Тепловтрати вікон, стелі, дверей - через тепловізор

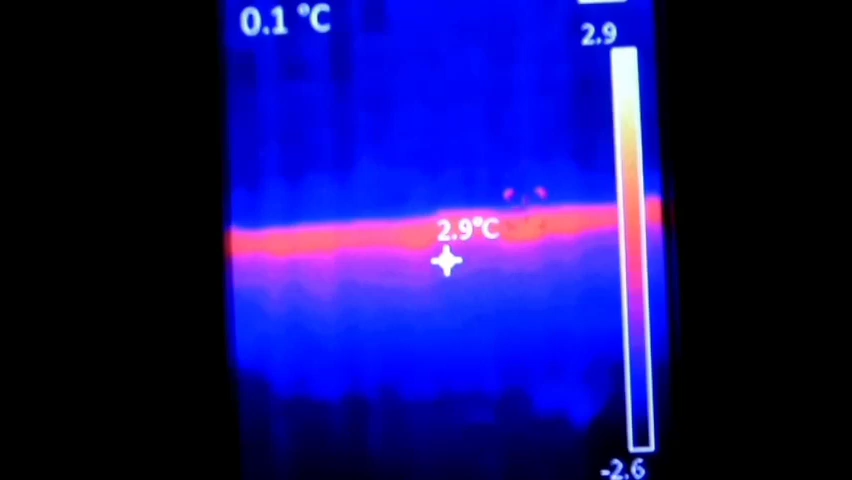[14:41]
Це блок фундаментний вниз прогрівається. Це ж не підлога. Оце зараз я показую. Оце отакі справи. От. Щас я на сніг ось ось о навів. Ну так. Мінус 2 бачите. Мінус півтора. Мінус 2. Ось о калібровка. Даже мінус 3. Бачите. Це відразу після калібровки мінус 3 показує. Ну зараз воно так і є.
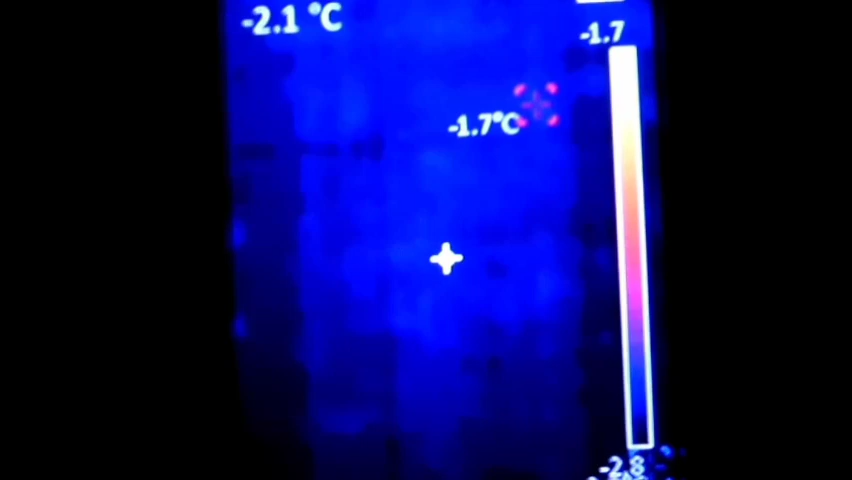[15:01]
Це відразу після калібровки він саме точно показує. Так. Йдемо далі. Йдемо зараз. Наверно я камеру вимкну. І ми щас поліземо на горіща. Подивімося що там робиться.
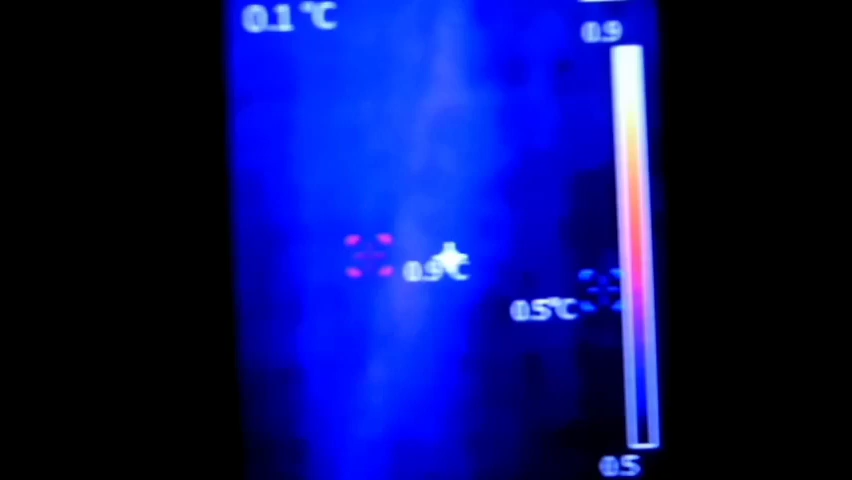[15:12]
Так. Вікна я показав. Стіни в мене теж нормально втеплені. Ну а це осталося тільки там. Подивіться. Так. Пауза. Так.
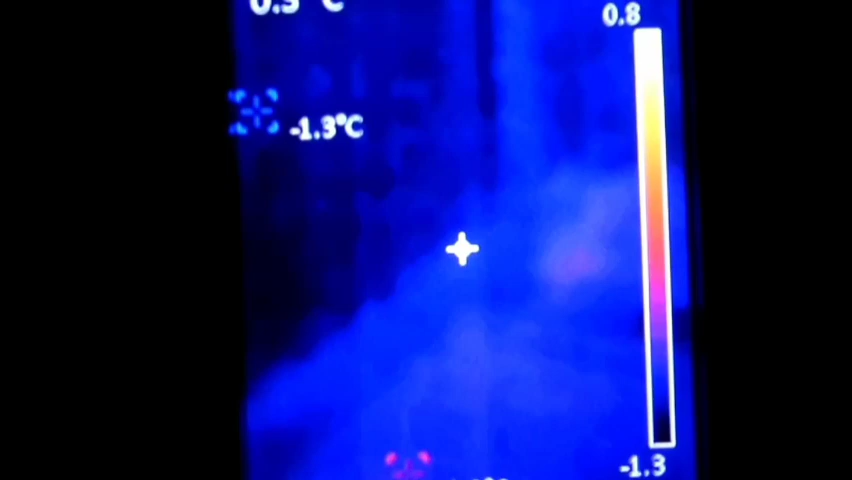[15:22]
Ну ось я вже виліз на горіща. І дивимось що тут. А що тут. Нічого. Бачите.
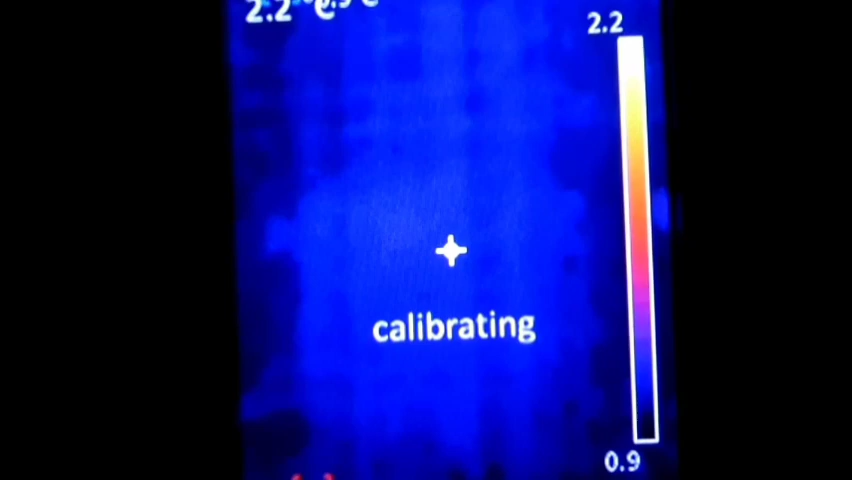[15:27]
Що тут. Ось на стелю я свічу. Нуль градусів. В мене стеля. На тирсу. На тирсу. В мене з тирсою засипано. Бачите. Нуль.
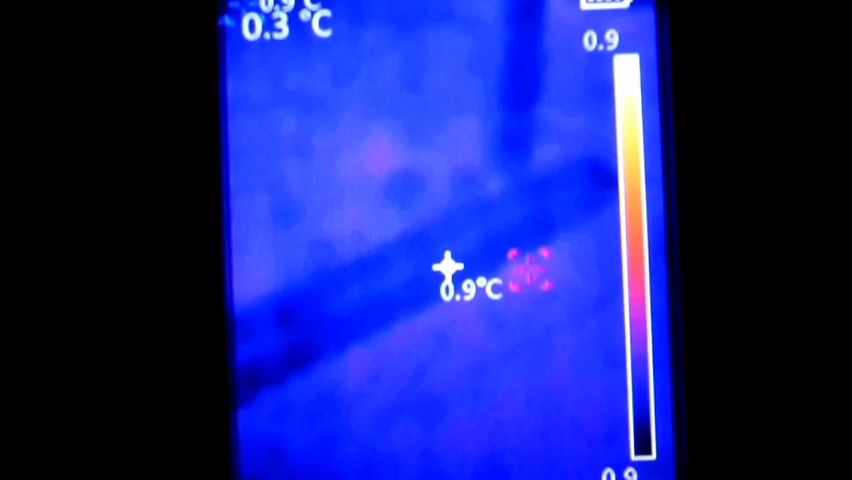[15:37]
Плюс один. Саме найвище 1,7. А де це воно тут 1,7 взялося.
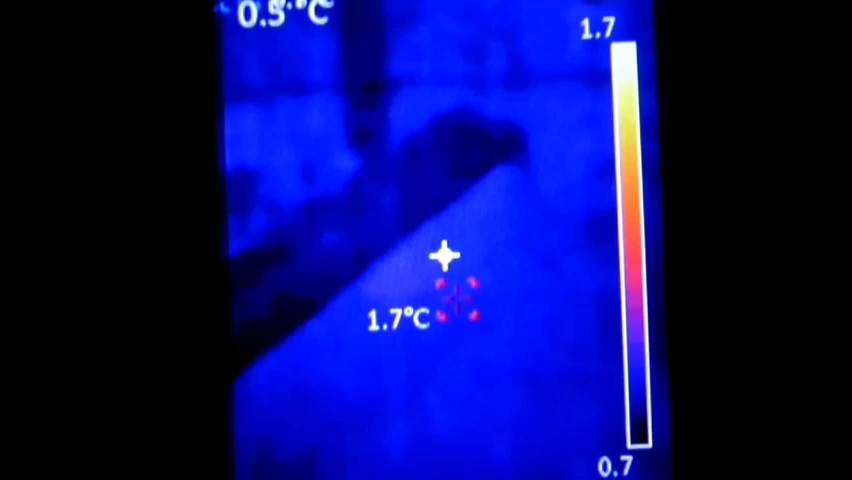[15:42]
Десь от тут ловить. Бачите. Ось от два.
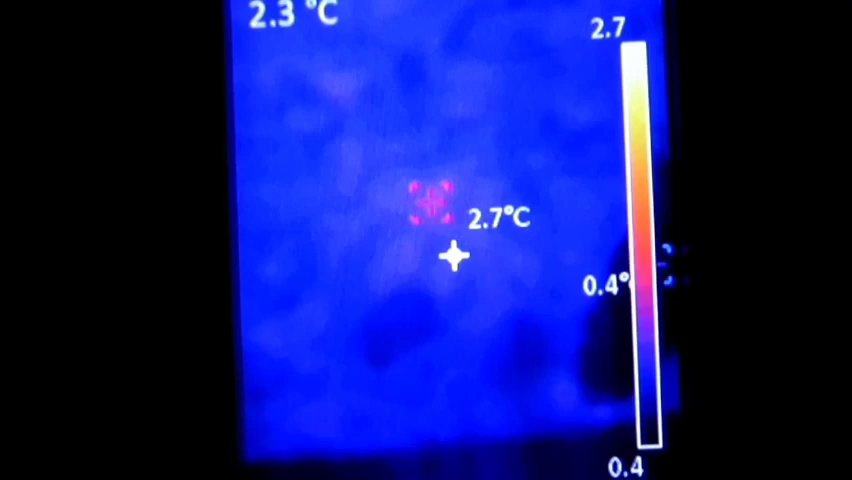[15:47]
Два градуса чось. Якась точка. Три навіть. От куди вона тут взялась.
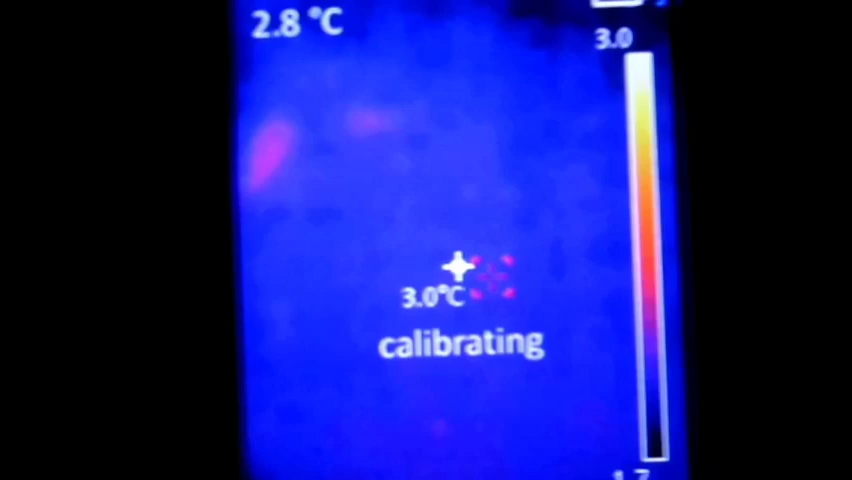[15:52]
Так. Ось ось це в мене димар. Каміна. Через нього теж невеличке тепло. А то ерунда. Ось так то все тут холодне. Бачите. Ага. Колектор. Труби сонячного колектора. Теж. Трошки через нього тепло. Бачите. Піднімаються ось ось о. Біля тирси. Ну скільки тут. 4 градуса.
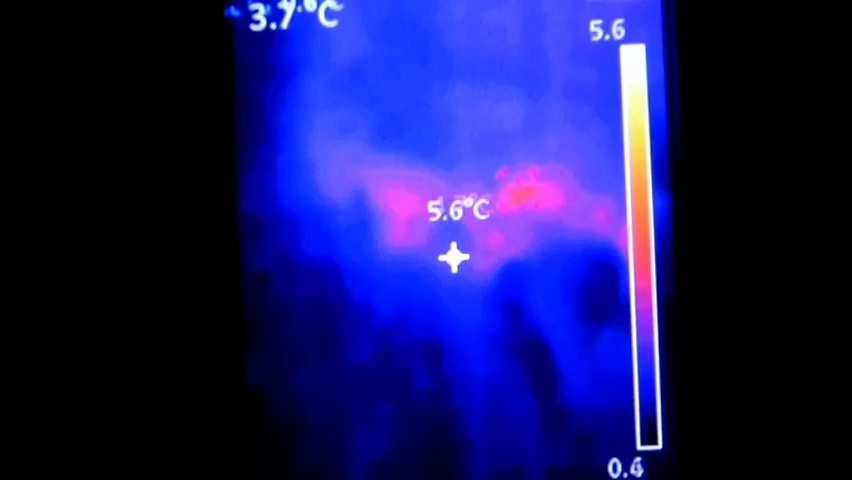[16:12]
4-5 градусів. Ну це такі. Теплотрати по трубі. Ну я їх затикаю там. Шапками. Дві шапки в мене. Вхід і вихід. Це у мене клапана такі. О. Ну бачите. 3-4 градуса.
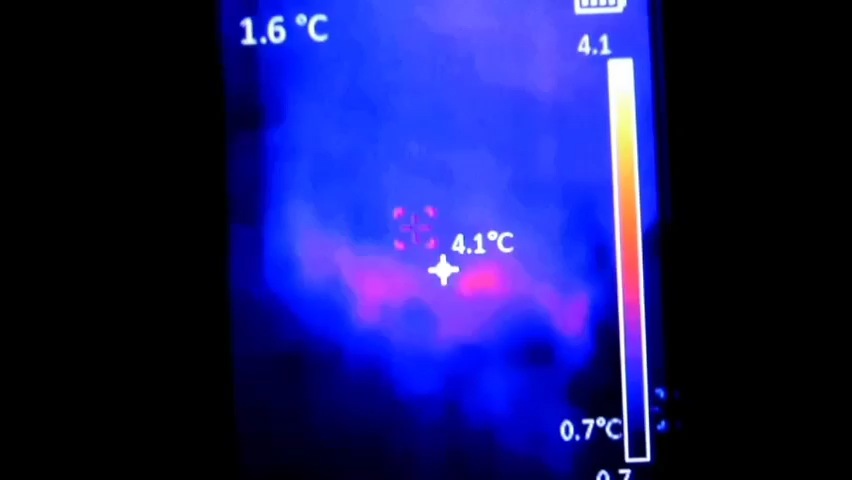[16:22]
On screen: spot 1.6°C
Плюс так. Єсть. Біля колектора. Де в мене тут ще. Тут у мене досточки якісь. О. Це у мене труба. Труба цього.
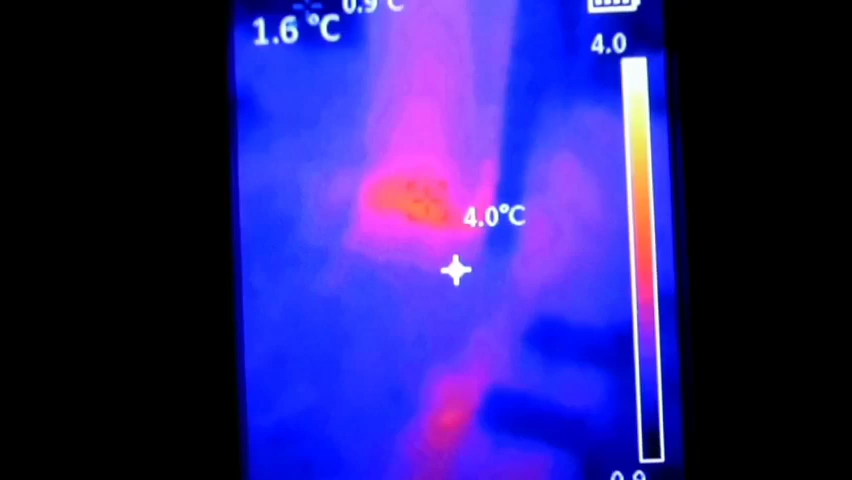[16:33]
Пічки моєї. А чо це вона така. Така аж світиться. Ну світиться це не значить що вона тепла. Скільки тут градусів. 5. Да. 3.
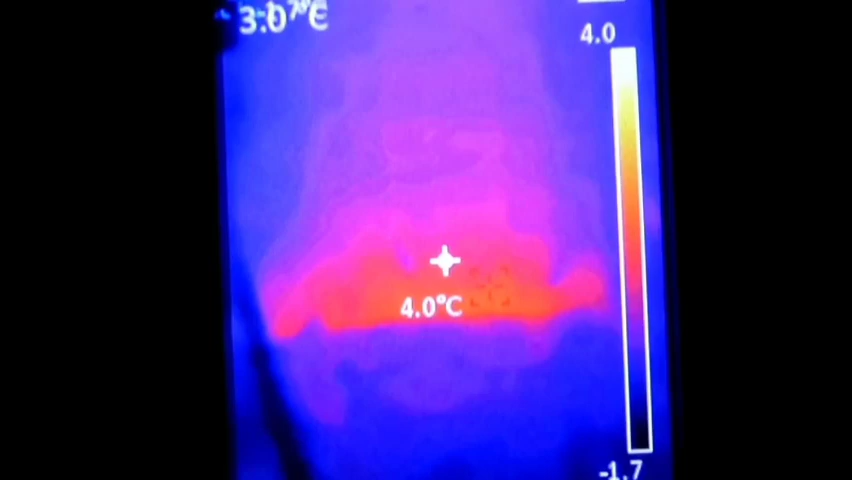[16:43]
Ну тільки що було десь 4-5 градусів. Бачите. Труба. Охолоджується. Ну да. Воно по кирпічу виходить тепло. Виходить. Я її не топлю. Але ж. Вона ж грубо то нагріта. Кімнатним повітрям. Бачите. Їя така. Трошки. Втрачає. Може її теж. Трохи може втепить. Хоча б пів метра вверх. Пінопластом обкласти. Вона ж тут не гріється. Навіть якщо її затоплю.
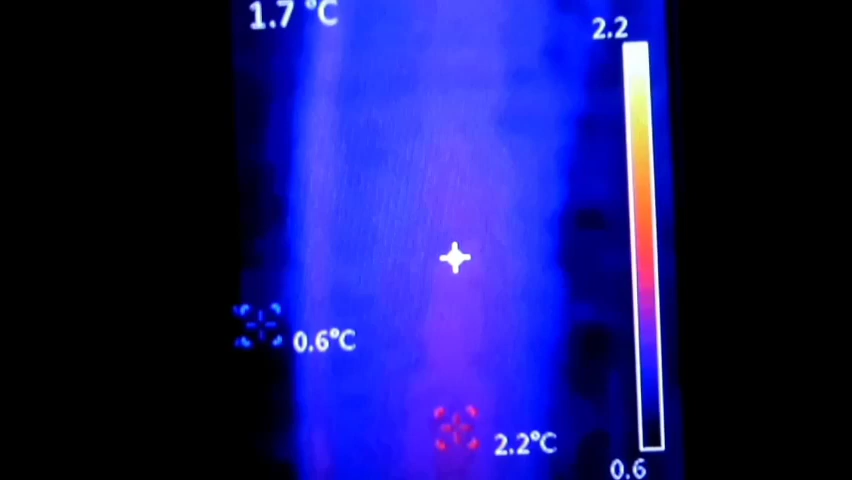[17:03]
On screen: max 2.2°C, min 0.6°C
Оот. Ну а так то кругом. Бачите. Тирса. Тирса рулить. Ось я зараз стою. Над хатою. На тирсі. І до стелі. Це я зараз над ванною. Оце таке пятно.
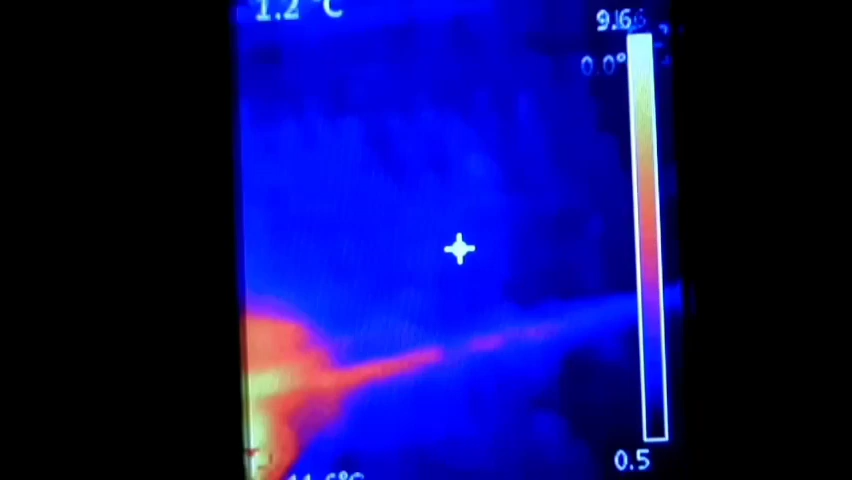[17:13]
Бачите. Везде чогось холодно. А тут оце таке от. Тепловтрати.
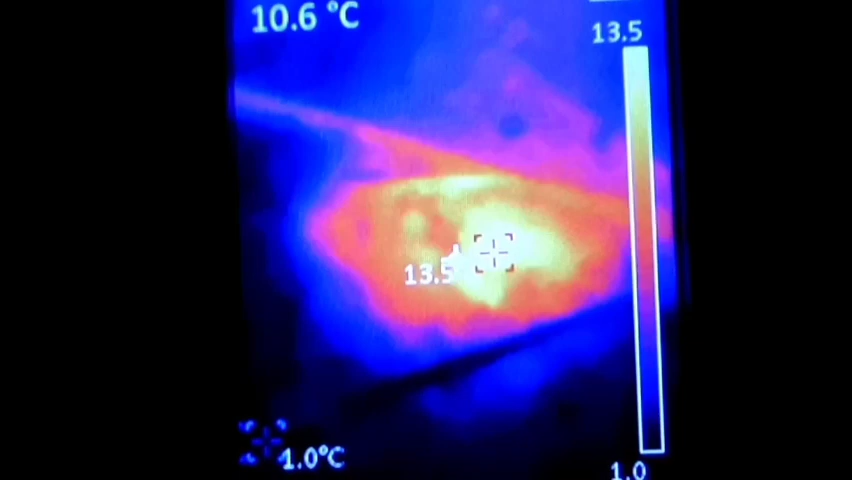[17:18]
Навіть 13 градусів. 14. Нічого собі.
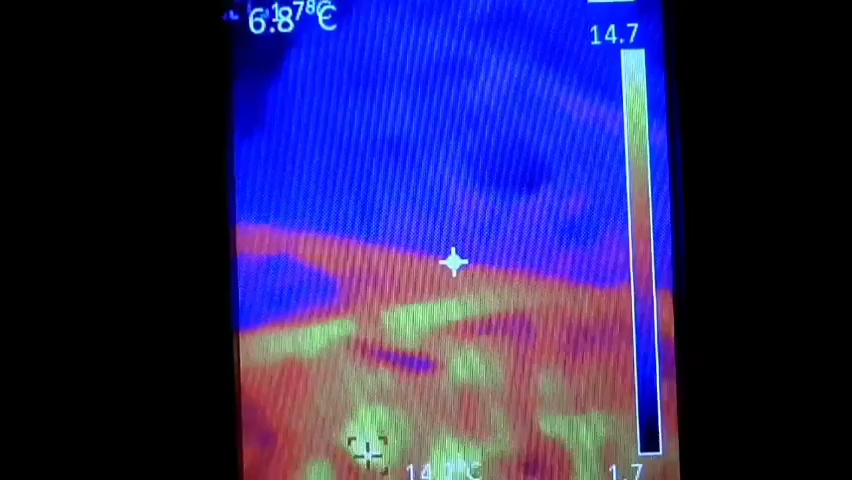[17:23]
Це вже час моєї камери знову скінчився. Більше 20 хвилин.